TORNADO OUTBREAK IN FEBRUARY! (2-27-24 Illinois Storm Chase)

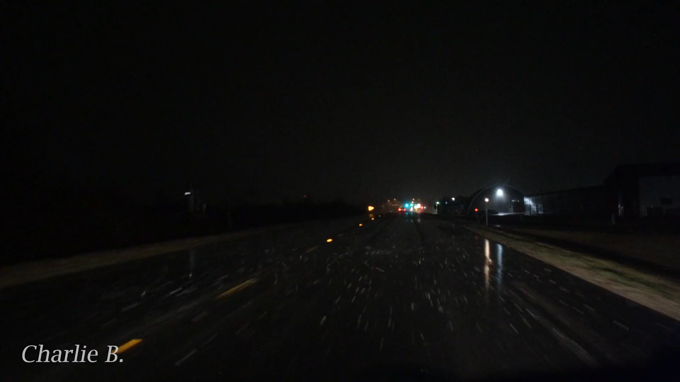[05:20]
These are getting bigger. And they're wind driven too. I suppose. I guess we should probably find them somewhere stuck. Good job. This isn't going to be there. There's a ponding over there. Yeah.